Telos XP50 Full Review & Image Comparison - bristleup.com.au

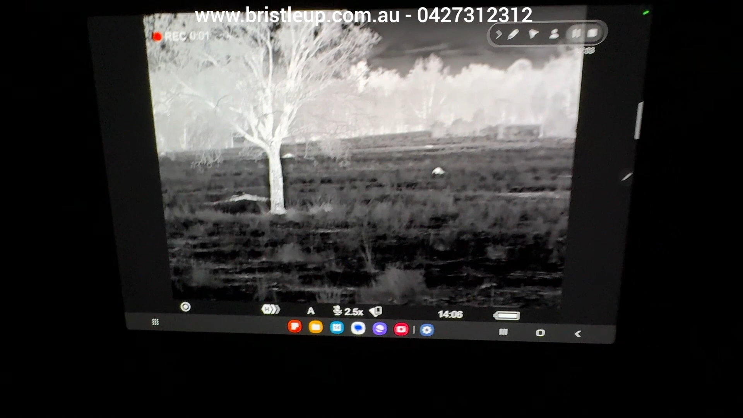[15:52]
It's quite good. And now if we go back to our gallery in here, so this is the video we just downloaded off the thermal and it'll remain on the tablet now,
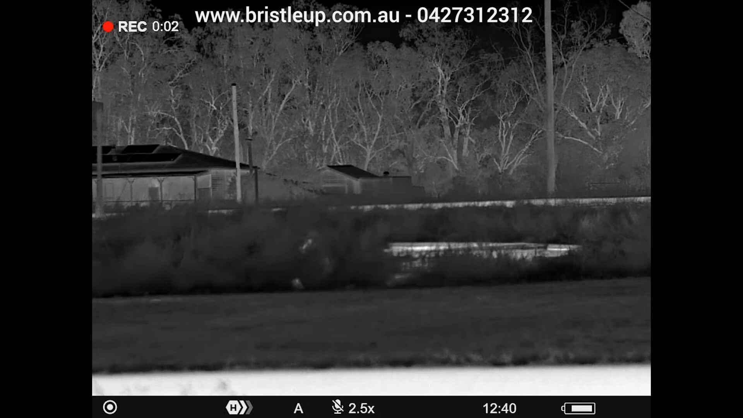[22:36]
Okay, so now if we single press on our menu button,
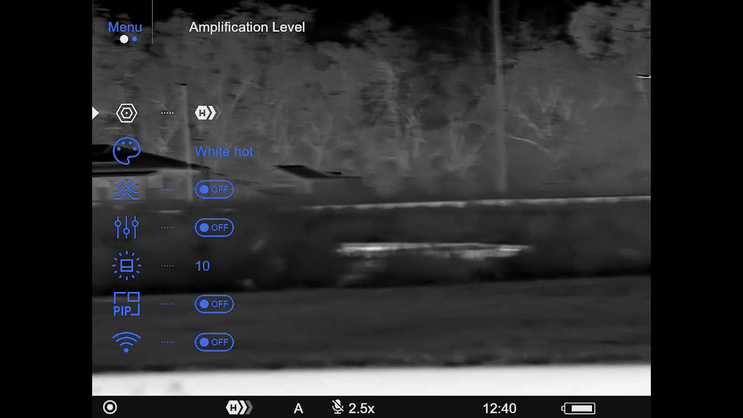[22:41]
it'll allow us to go into the sub menus to then be able to change it with our arrow keys. So these arrow keys allow us to switch between the different settings here.
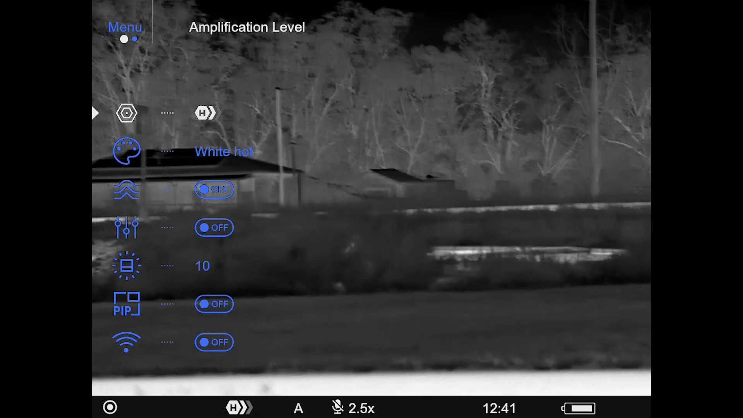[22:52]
Now, as you can see, the amplification is sort of, in my opinion, like contrast or sharpness and we just have it on high.
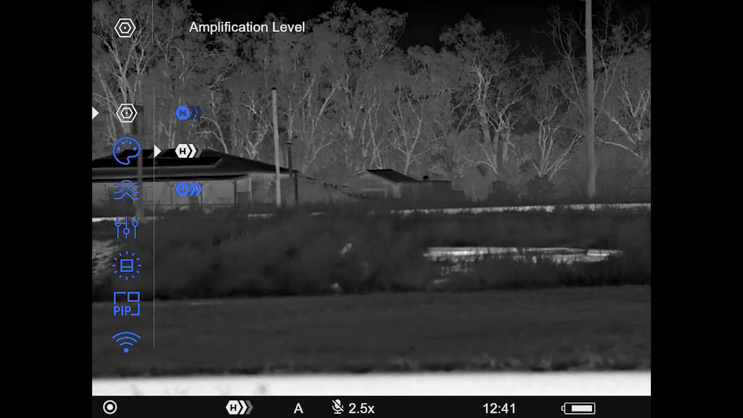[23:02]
Okay, once you've found the amplification level you want,
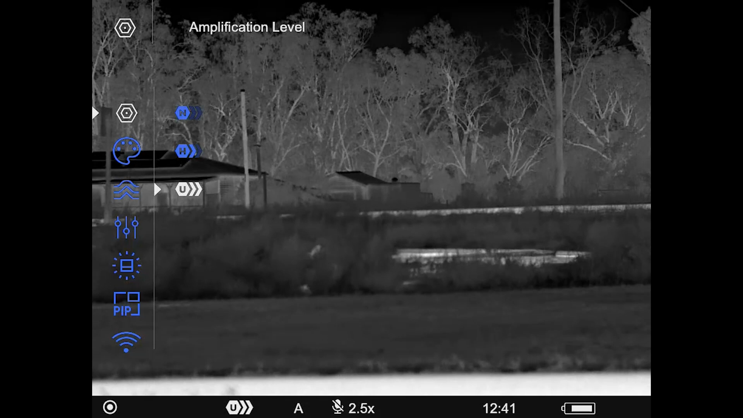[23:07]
just single press to enable that and go back to the previous menu.
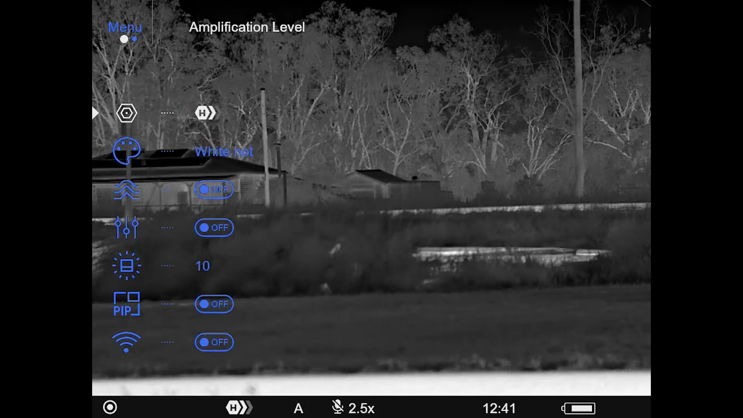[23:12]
And then we move on and we've got our color palettes. Now, if we single press on this,
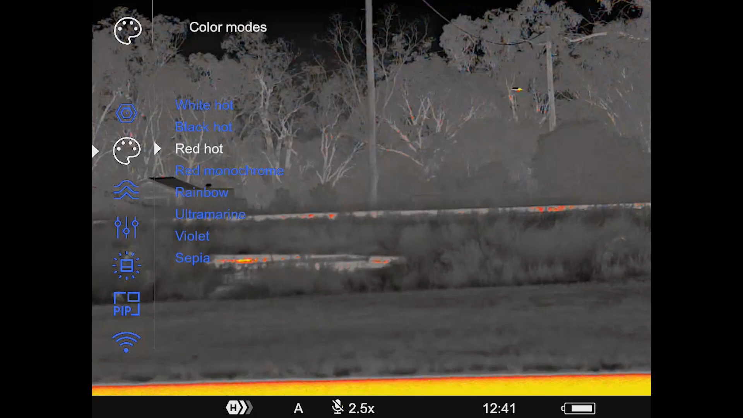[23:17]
we can open it up and use our arrow keys to cycle through the different
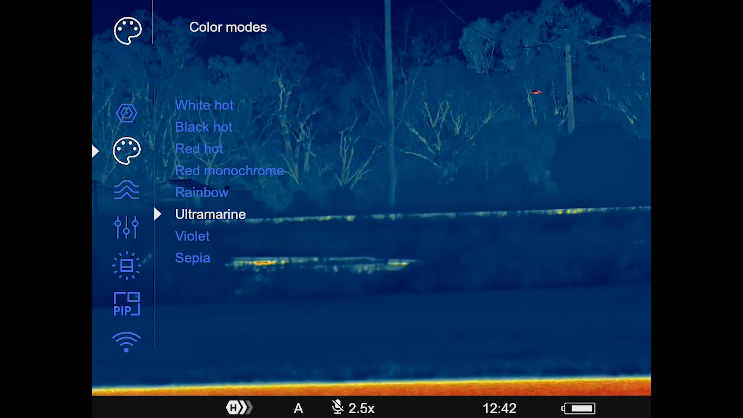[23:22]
color palettes here and select which one we want. Okay, and then once we've decided which one we want, single press to go back to the previous menu.
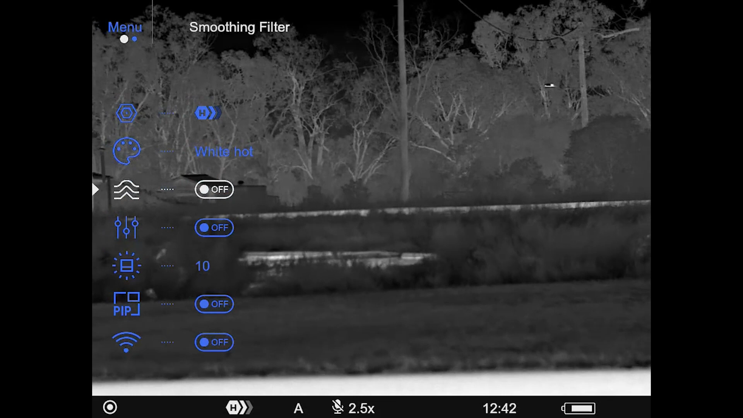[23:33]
And the next option is to turn our smoothing filter on and off. And then we go down again. We've got user mode on and off.
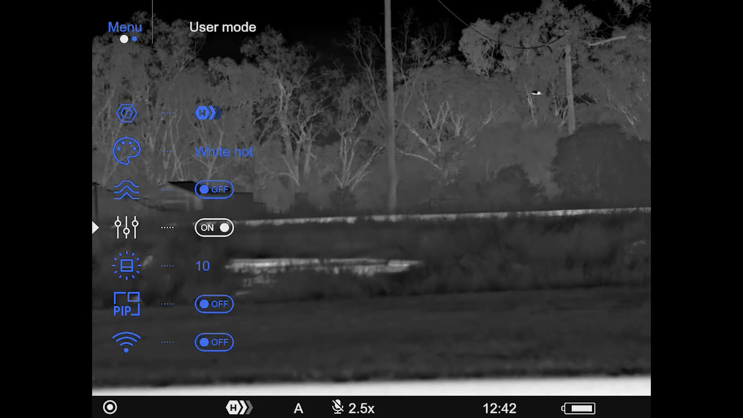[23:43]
And then we go down again and we've got our icon brightness. We can change our icon brightness.
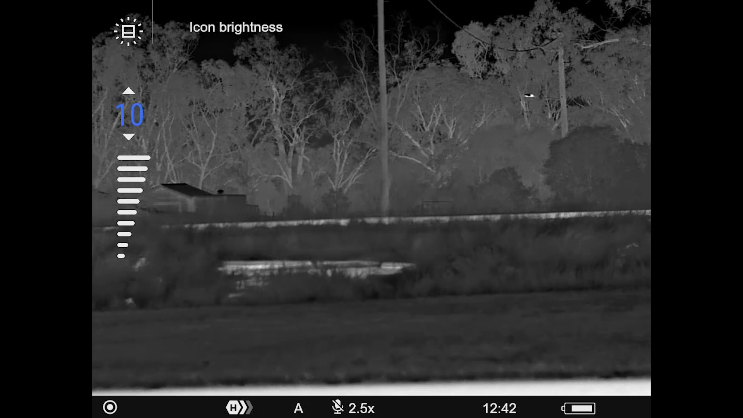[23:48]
And then we keep going. We've got a picture in picture. And as you can see, we've got our picture in picture there, five times zoom level. And because we've got that enabled in this way, we're actually zooming on that.
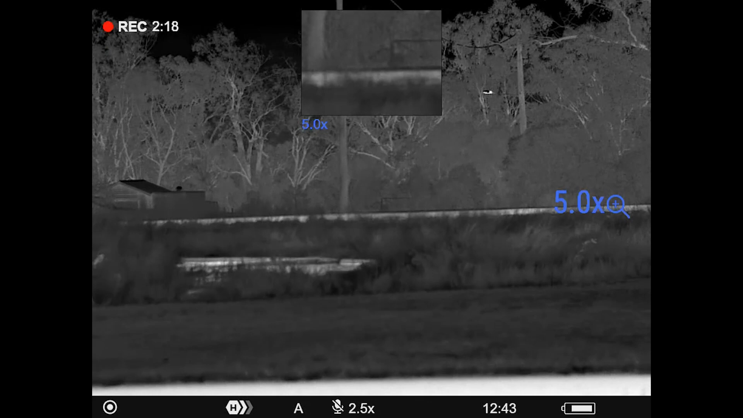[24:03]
I don't use picture in picture on a monocular. We turn that off.
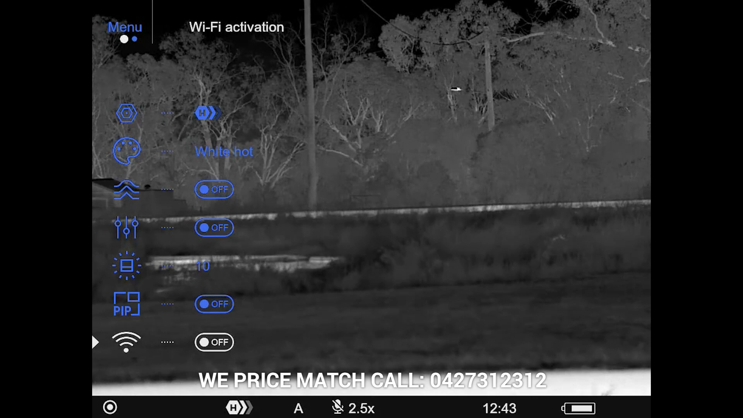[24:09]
And now we've got our Wi-Fi activation. Now, this is important information if you're planning to remote mount this.
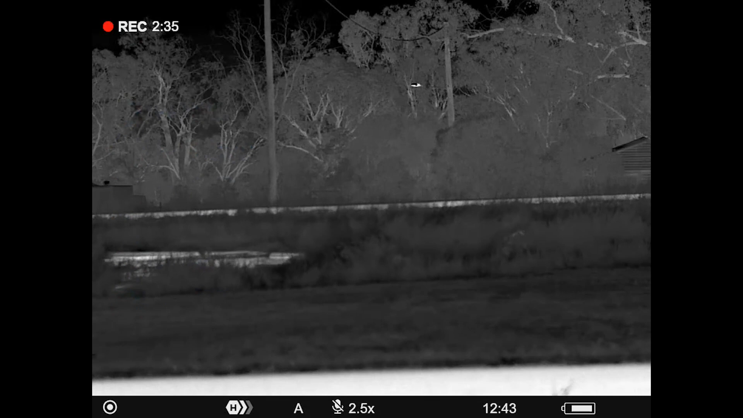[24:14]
Now, so you want to turn your Wi-Fi on and then if you continue through the menus, go to the next page of menus by using your arrow key, you'll see Wi-Fi settings.
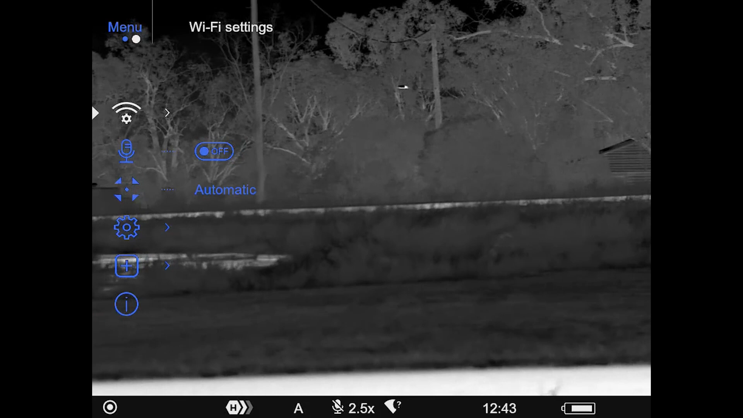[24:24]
Now, single press on the menu button to open that up.
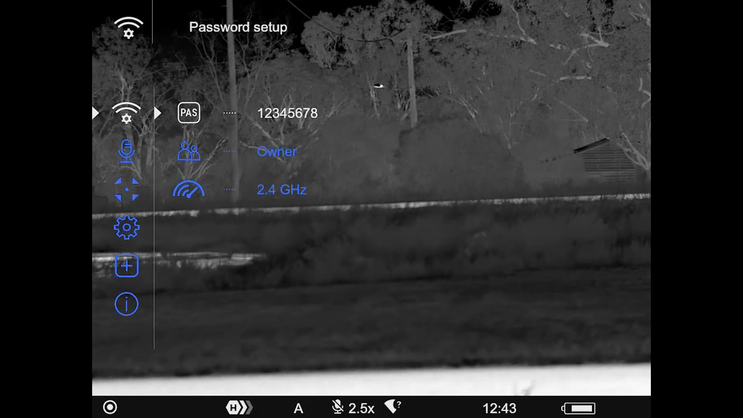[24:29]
And you'll see we can set the, change the password if we wish, but the default password is one through to eight.
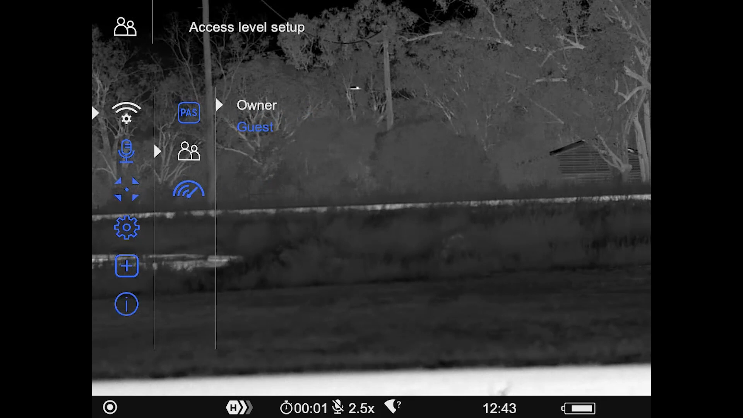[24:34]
We can change access to the firmware as well. And then the most important option is the band. Okay, so the new Pulsar units have 2.4 and 5 gigahertz bands.
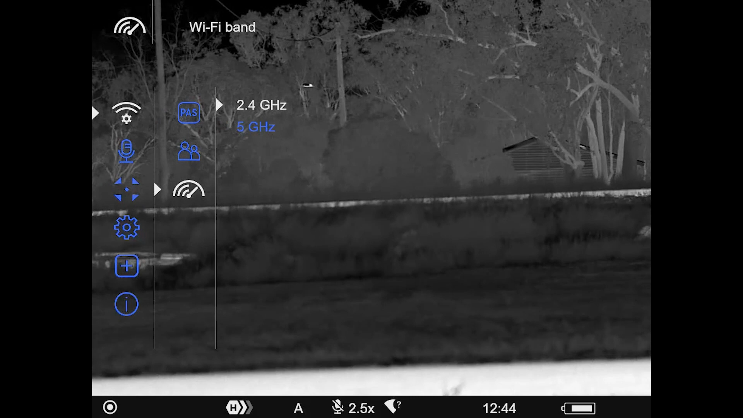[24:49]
Now, the 5 gigahertz is what you want to use. You never want to use 2.4. It just doesn't work very well.
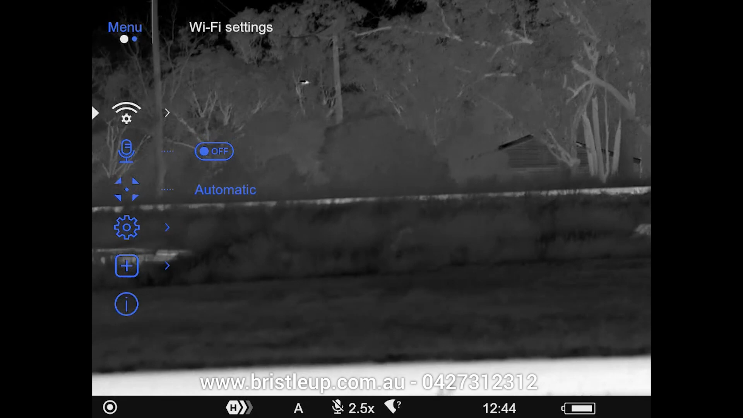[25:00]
And from the testing that we've done, 5 gigahertz, we haven't had any lag or any disturbance in our Wi-Fi experience whatsoever.
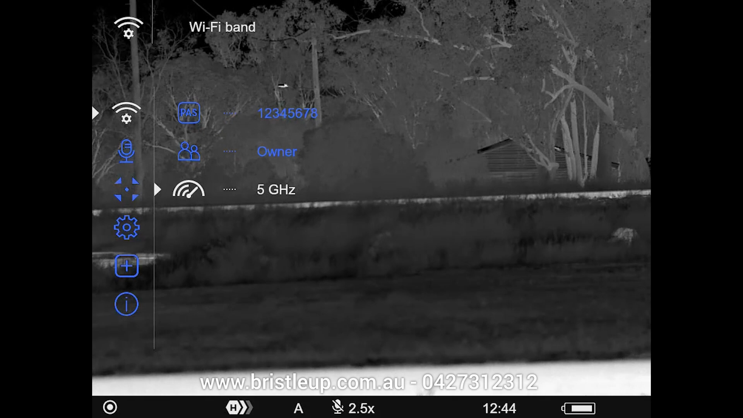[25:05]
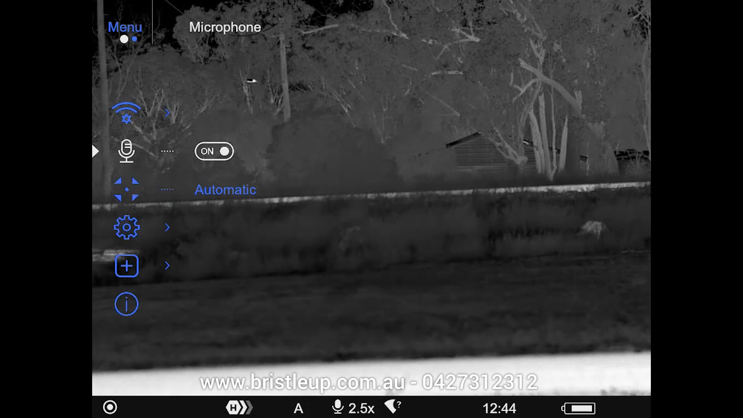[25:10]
And then moving on, we have our microphone, which I've turned on now and is recording.
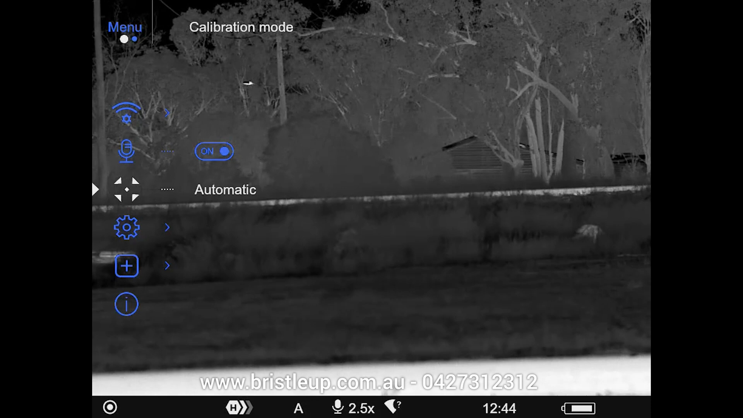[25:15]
So I might play a bit of that audio now with what I'm saying and that'll give you an idea of the quality.
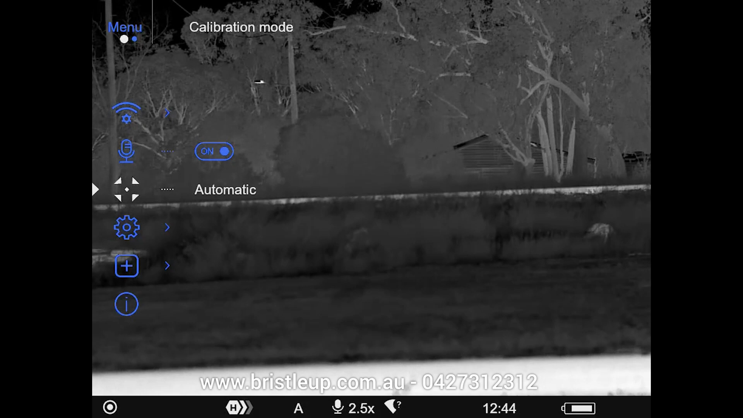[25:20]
I'll start, I'll talk a bit quieter now. So I'm talking a bit quieter just to give you an idea of the sound quality on the microphone inside the Telos.
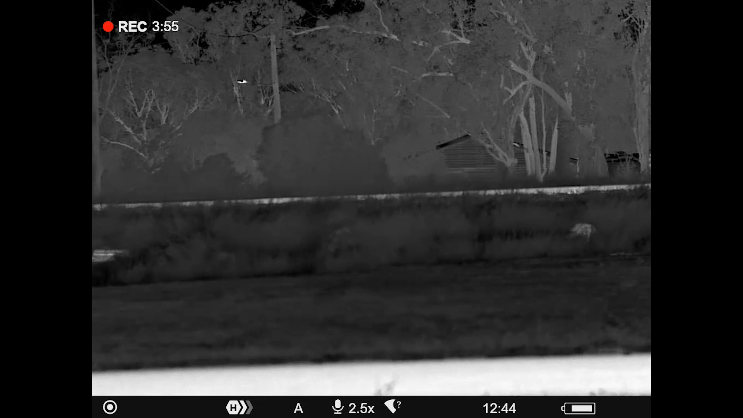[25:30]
Moving on.
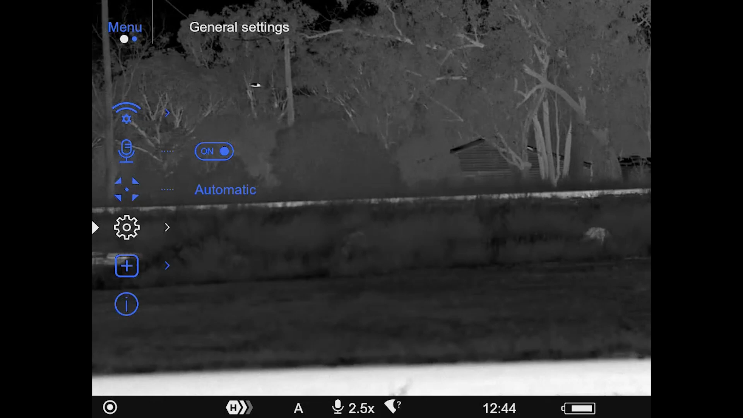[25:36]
Next, we have general settings. And in here, we can change the language,
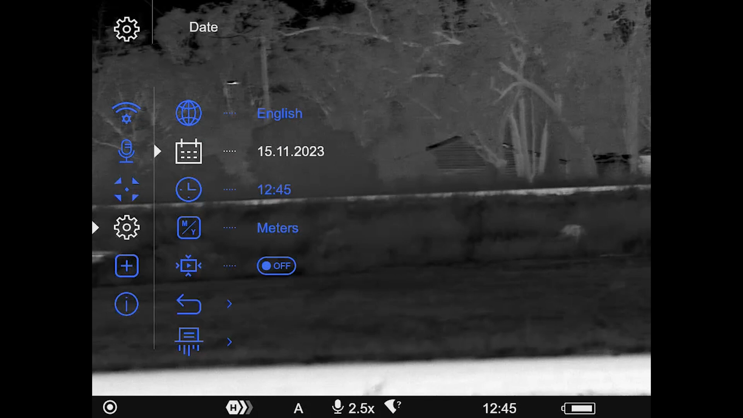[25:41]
date, time, whether units of measurements, video compression,
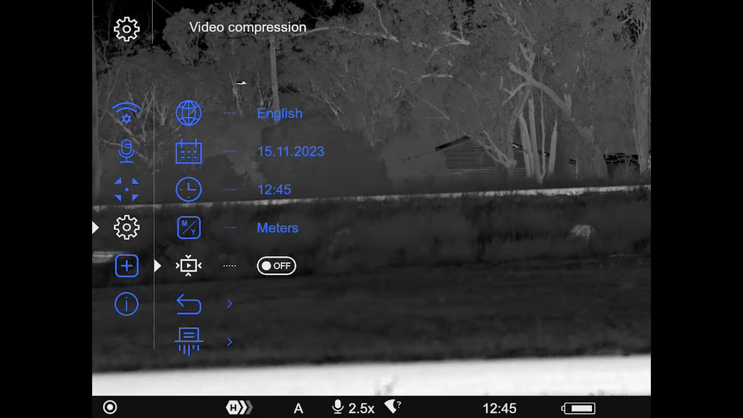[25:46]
whether we want the video files to be compressed even more. I imagine that's what it means.
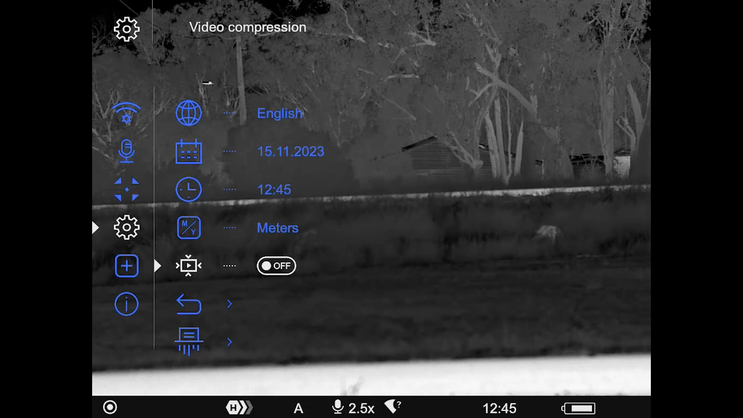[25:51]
I honestly haven't checked to make sure. But who wants that? Nobody. So, and then we move on and we've got our default settings.
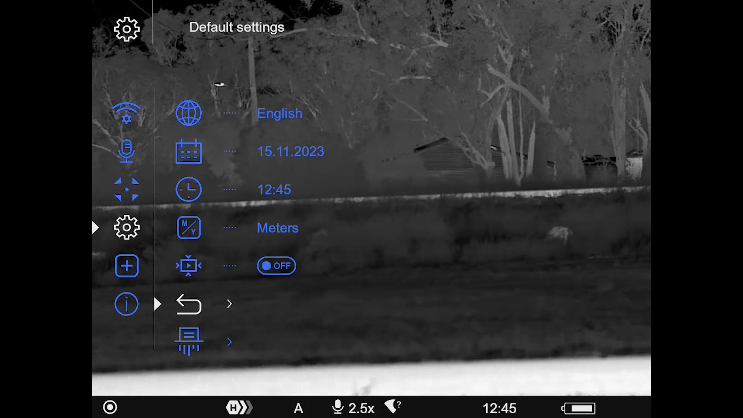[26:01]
We can restore everything to default and then format, which will wipe the memory of everything that you've recorded.
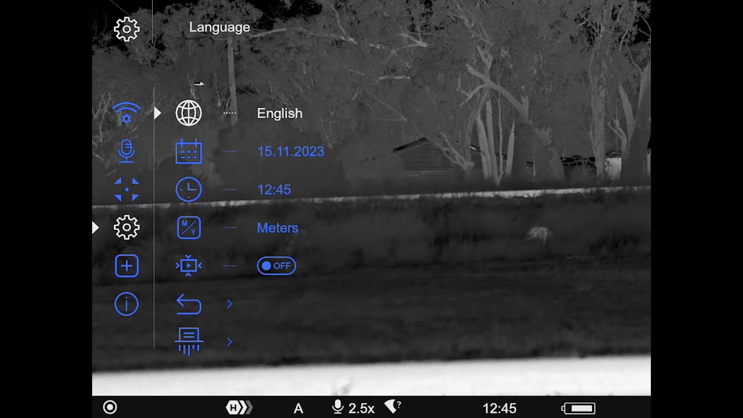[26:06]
Now, if we go back again, so a long press on the menu button will take us back to the previous menu.